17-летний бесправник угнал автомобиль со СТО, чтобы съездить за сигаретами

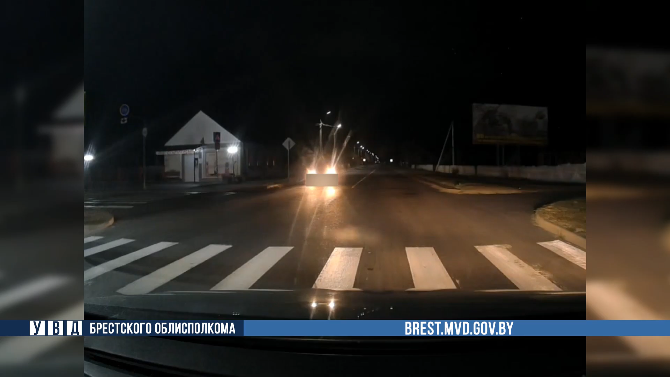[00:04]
который двигался в черте города с дальним светом фар, и приняли решение его остановить.